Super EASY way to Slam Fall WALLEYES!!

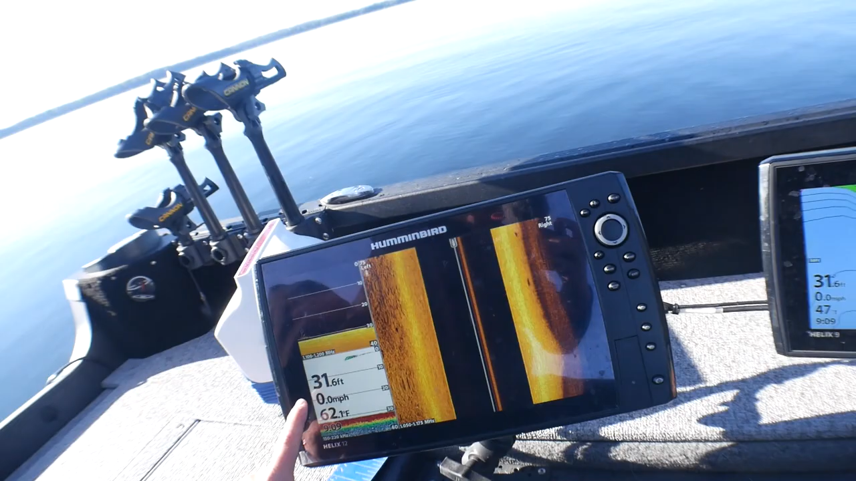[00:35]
On screen: speed 0.0 mph
31 feet and there is some fish down there there's
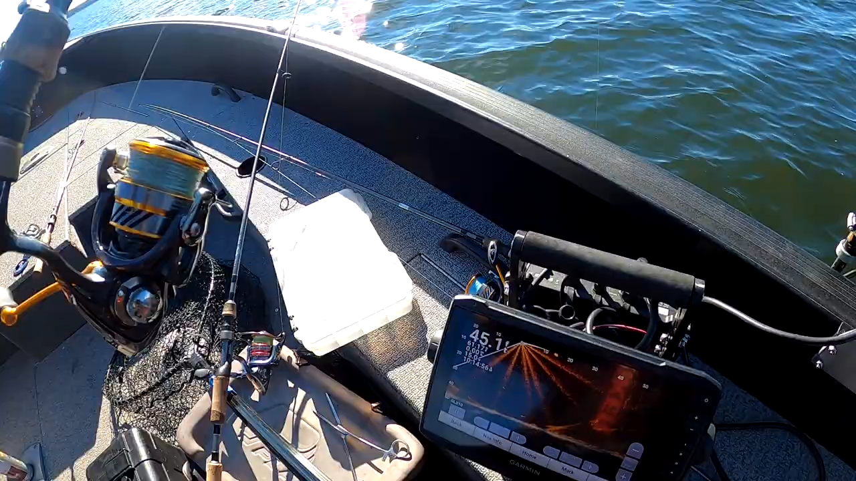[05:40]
nice that one's got some weight let's look at him on the live scope here he is coming up yeah this is gonna be my 20. that's your 20 incher
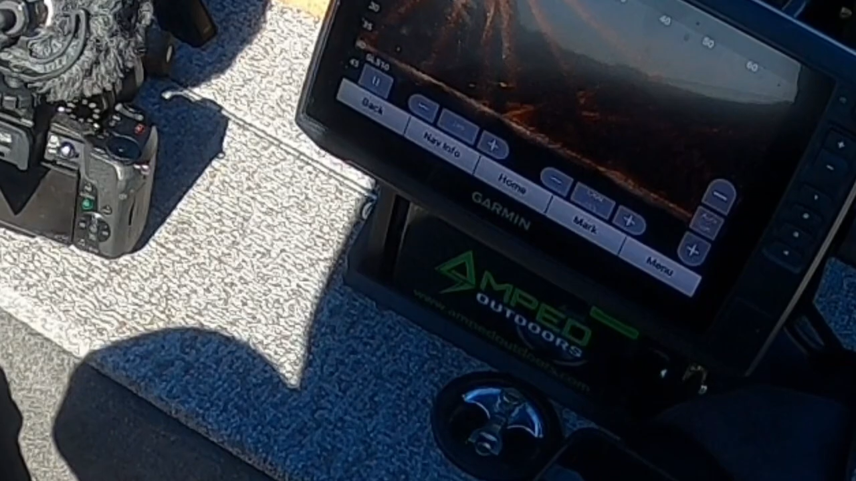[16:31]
sweet heat here we go let's see if we don't want to turn any yep there we go there we go here he comes here he comes
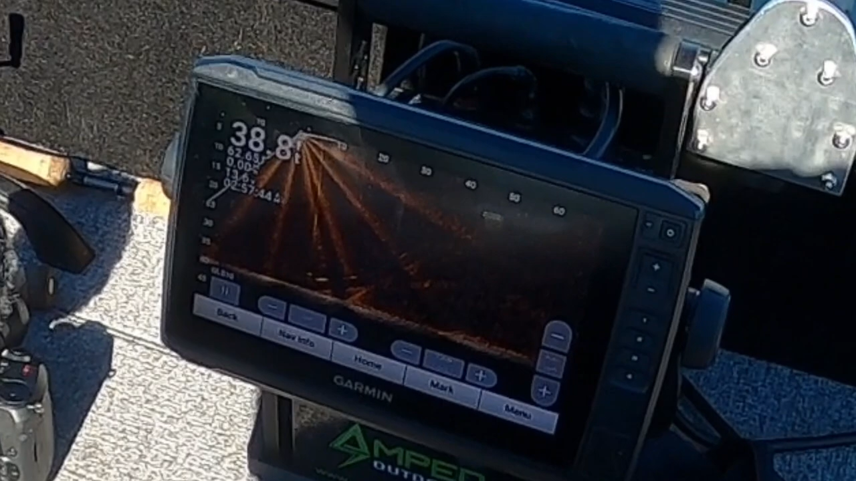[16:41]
he's on it he is on it he didn't eat it yet though
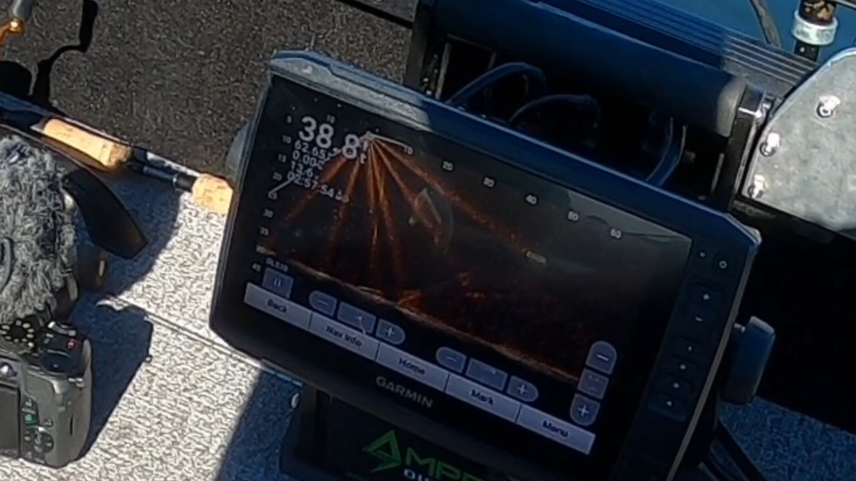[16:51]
holy smokes that's a big fish come on bottom jig oh
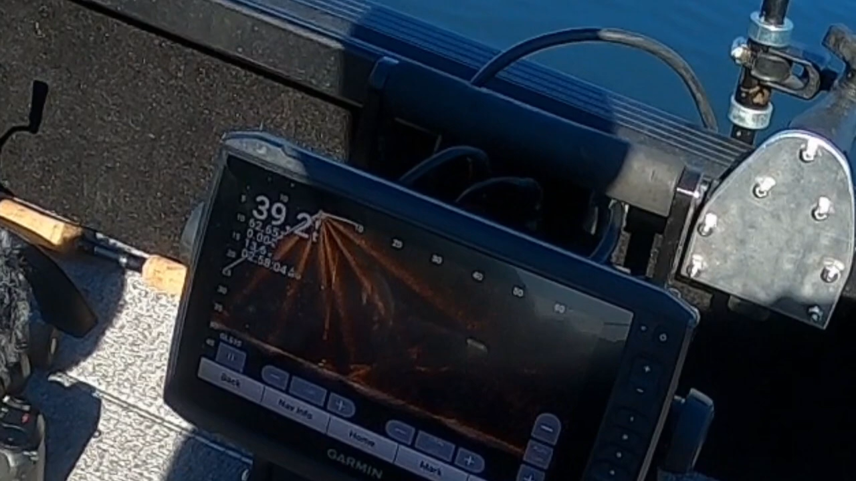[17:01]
watch it
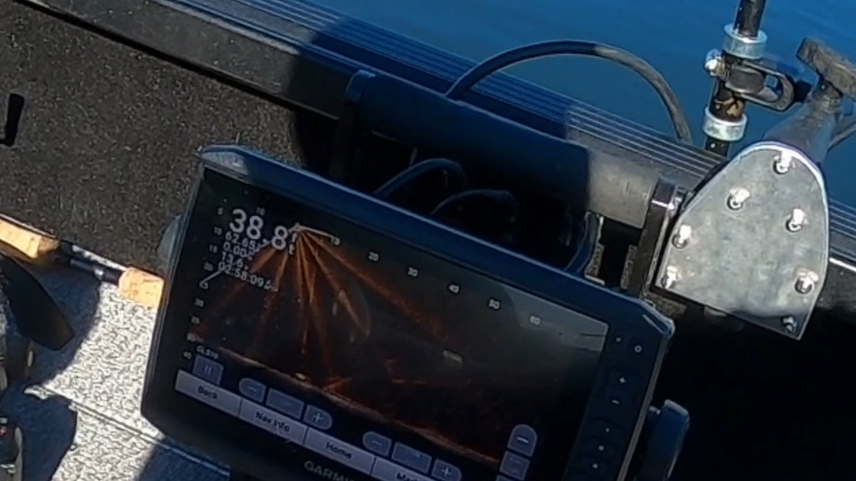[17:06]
isn't that wild there i just got hit he just he just bit it